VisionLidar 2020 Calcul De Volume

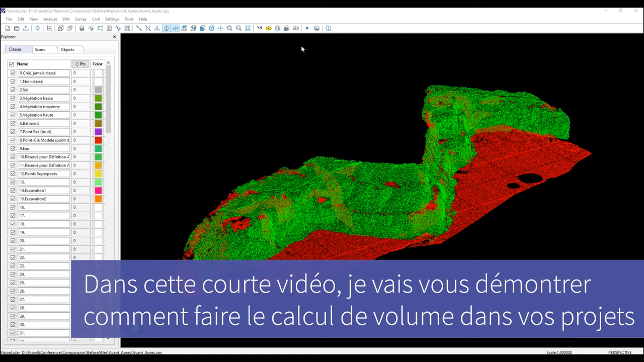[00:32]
je vais vous démontrer comment faire le calcul de volume dans vos projets via notre nouvel outil de calcul
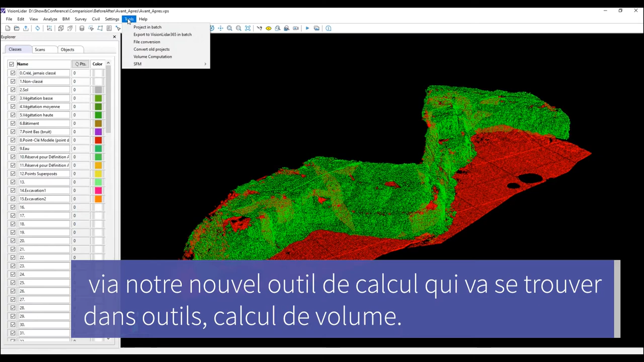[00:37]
qui va se trouver dans Outils, Calcul de volume.
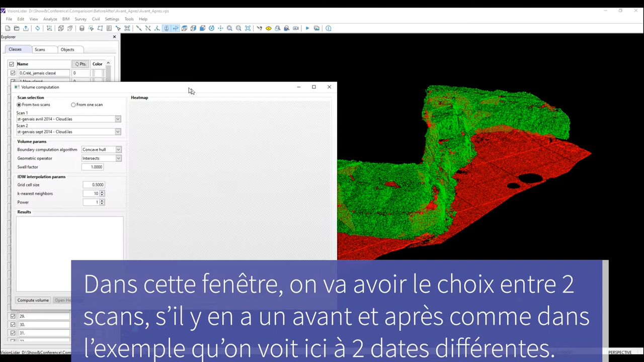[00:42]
Dans cette fenêtre, on va avoir le choix entre deux scans. Donc si on a un avant-après, comme dans l'exemple qu'on voit ici, à deux dates différentes, on va choisir deux scans,
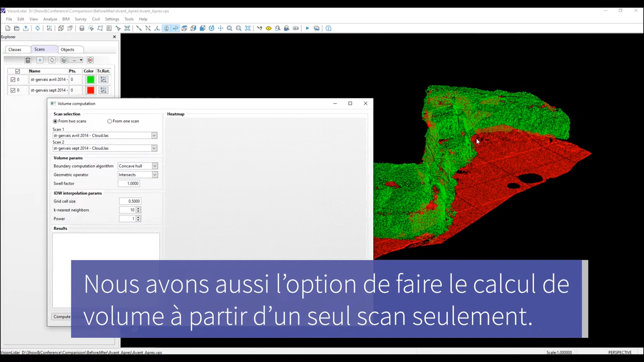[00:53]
mais on a aussi l'option de faire le calcul de volume à partir d'un seul scan seulement.
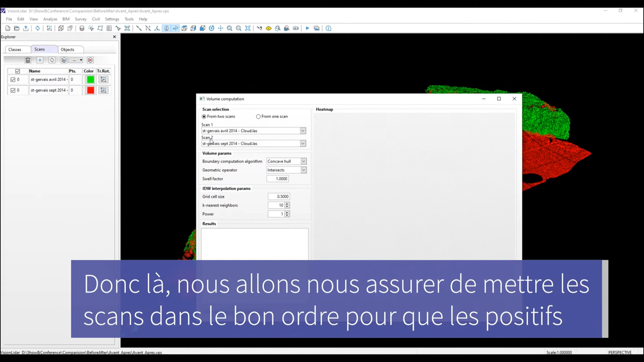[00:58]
Donc là, on va s'assurer de mettre les scans dans le bon ordre pour que les positifs et négatifs ne soient pas inversés dans les valeurs des résultats qu'on va avoir.
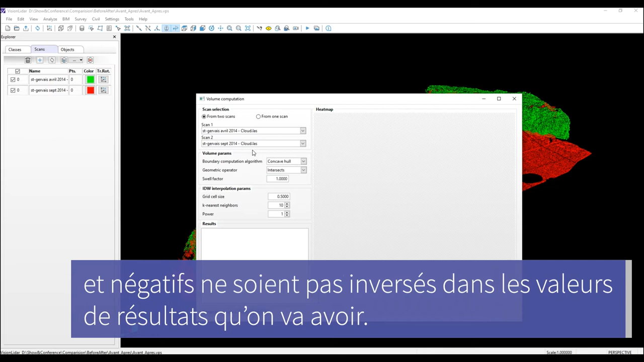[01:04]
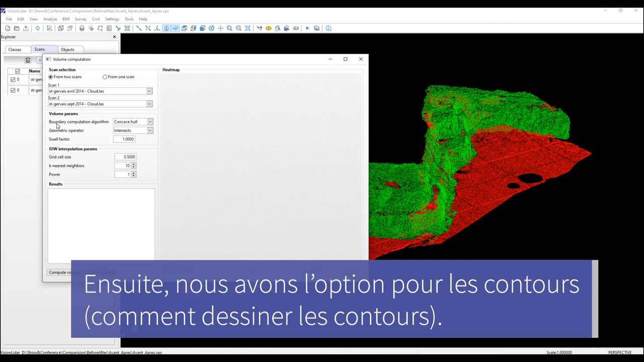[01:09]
Ensuite, nous avons une option pour les contours. Comment dessiner les contours?
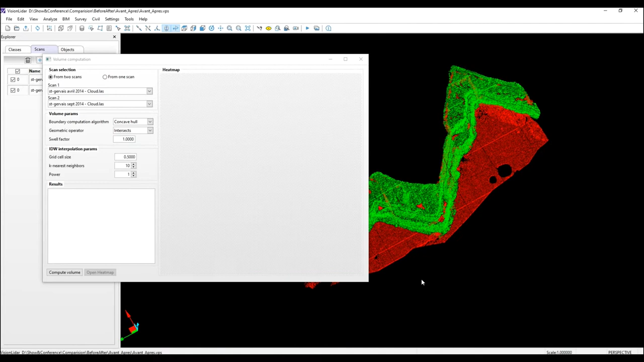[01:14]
On a le choix entre concave ou convexe.
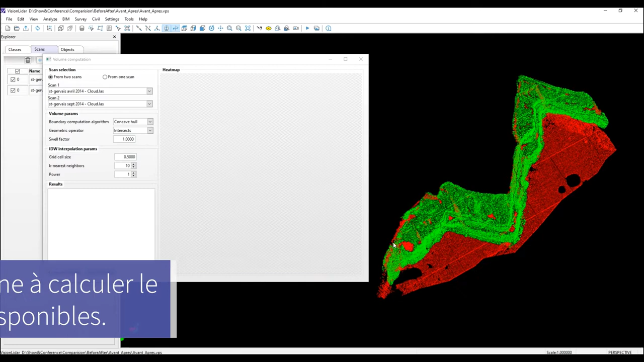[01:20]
Lorsqu'on prend concave, on va délimiter le contour de la zone à calculer le plus propre possible des points disponibles.
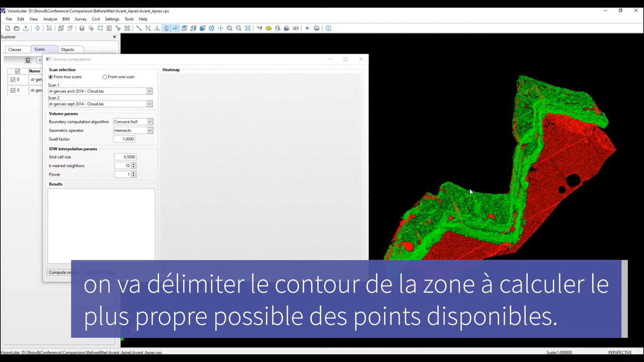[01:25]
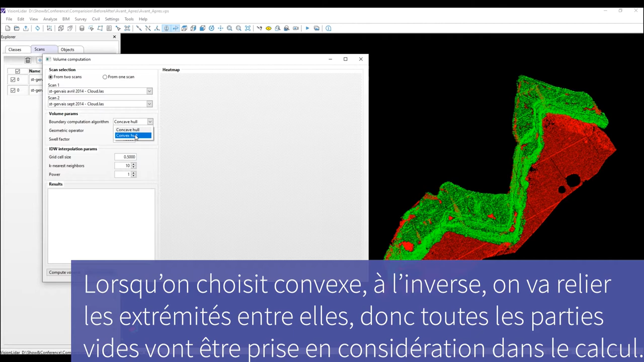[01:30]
Lorsqu'on choisit convexe, à l'inverse, on va relier les extrémités entre elles. Donc toutes les parties vides vont être prises en considération pour le calcul. Donc dépendamment du type de calcul qu'on fait, il faut faire attention dans le mode qu'on choisit.
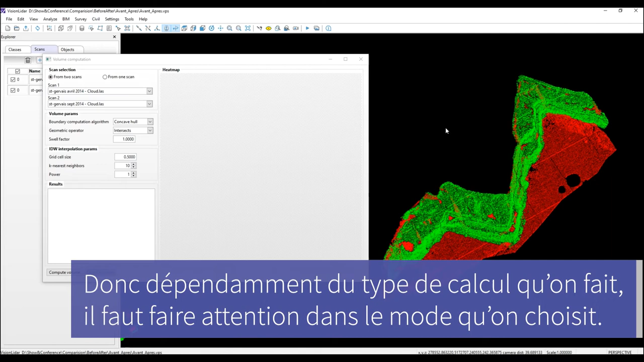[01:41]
Ensuite, on peut choisir entre intersect ou union.
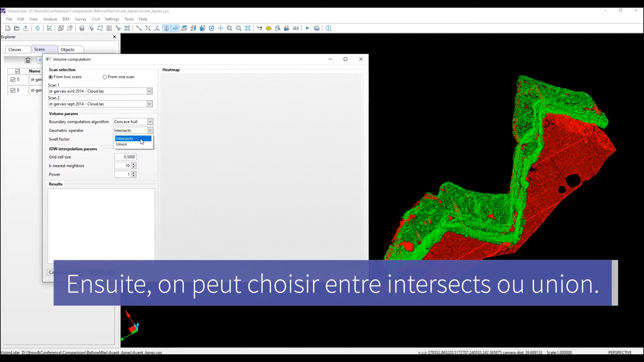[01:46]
Intersect, c'est-à-dire qu'on va calculer de volume à l'intersection des deux scans.
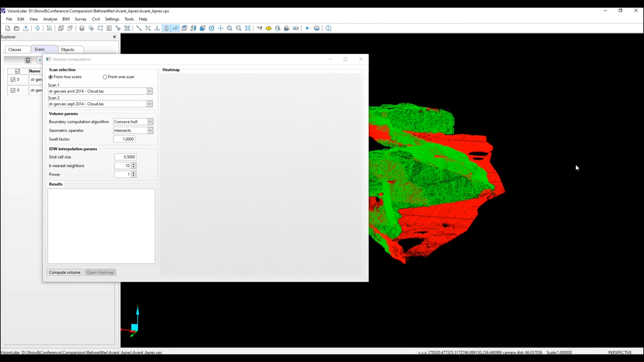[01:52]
Donc tout ce qui est à l'extérieur du verre, donc toute cette partie ici et là, ne sera pas prise en compte.
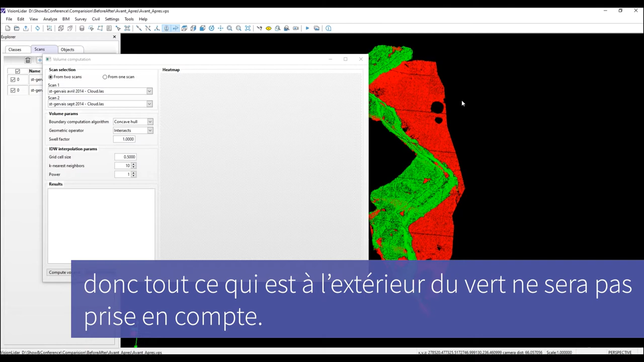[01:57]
A l'inverse, on peut faire union.
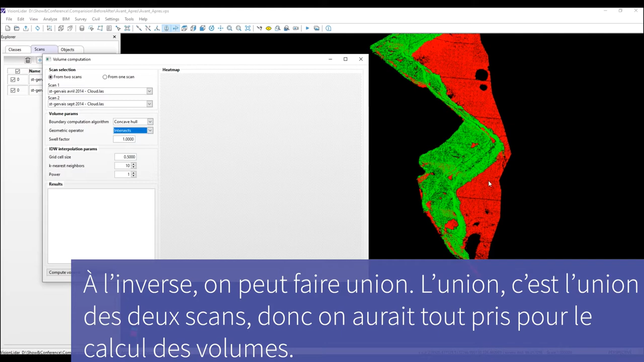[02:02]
L'union, c'est l'union des deux scans, donc on aurait tout pris pour le calcul des volumes, inclus la partie en rouge ici. Facteur de compaction. Donc dépendamment, surtout pour les travaux publics, par exemple,
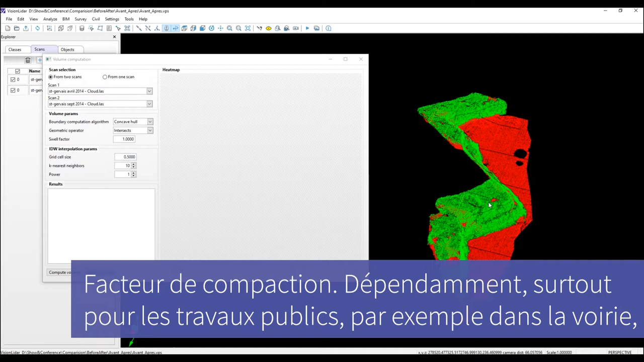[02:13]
dans la voirie, vous pouvez calculer le volume nécessaire en ajoutant un facteur de compaction.
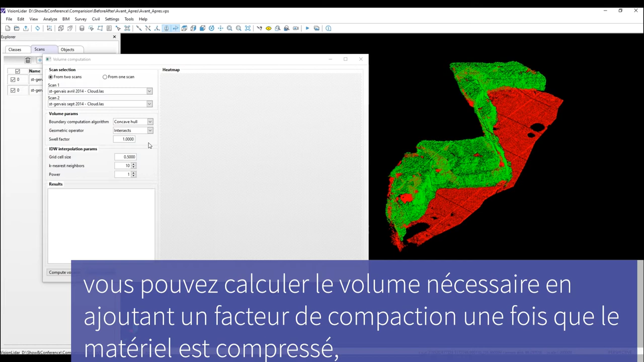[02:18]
Une fois que le matériel est compressé, par exemple pour un nid de poule, par exemple, ou quelque chose de plus gros,
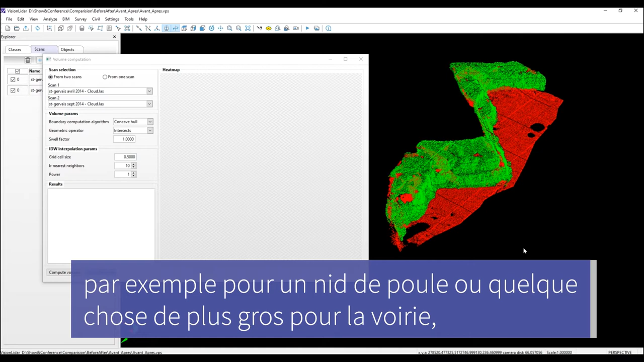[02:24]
bien sûr, pour la voirie, vous avez l'option de pouvoir réajuster le volume total que vous aurez réellement besoin grâce au facteur de compaction. Ensuite, nous avons la taille de la cellule.
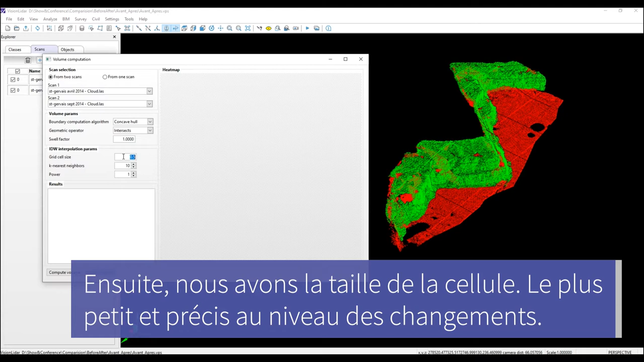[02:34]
Le plus petit, le plus précis au niveau des changements.
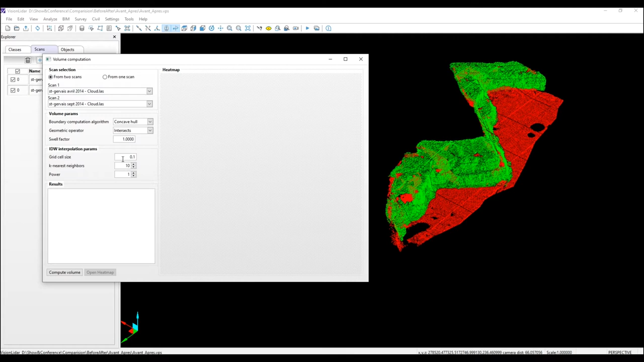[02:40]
Ça, c'est pour choisir le nombre de voisins le plus proche qu'on va prendre pour faire la calcul lors de l'interpolation. Et ici, la puissance,
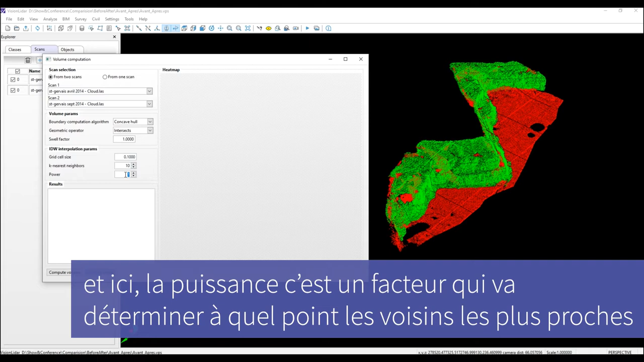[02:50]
c'est un facteur qui va déterminer à quel point les voisins les plus proches vont être plus importants dans le calcul de l'interpolation que les voisins les plus éloignés.
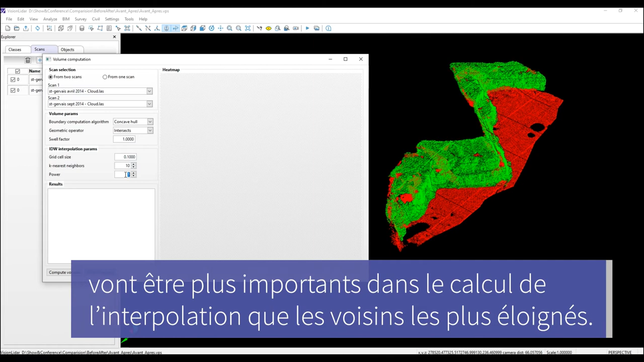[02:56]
Mais en général, on n'y touche pas à aucune de ces deux valeurs-là, à moins d'avoir un scan d'un territoire spécifique.